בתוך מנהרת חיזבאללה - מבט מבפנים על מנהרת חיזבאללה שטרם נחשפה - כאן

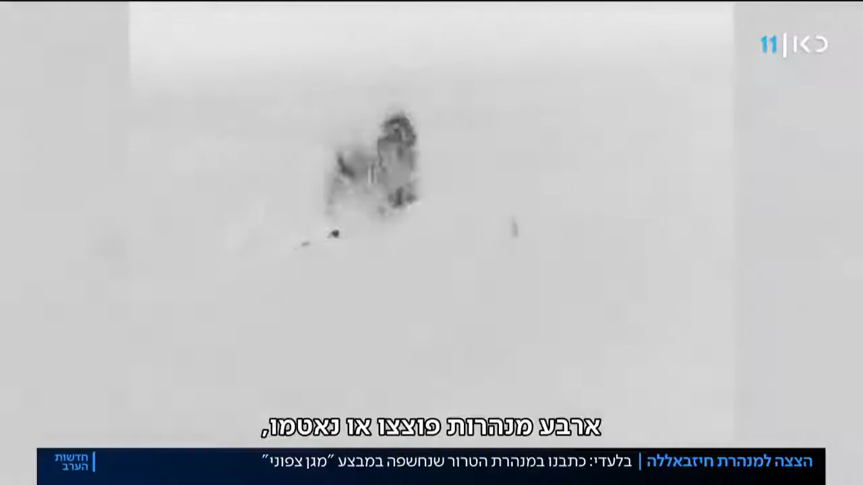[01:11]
במנהרות פוצצו עונה תמור שתיים מתוך השש לא הושמדו אחת לטובת חקר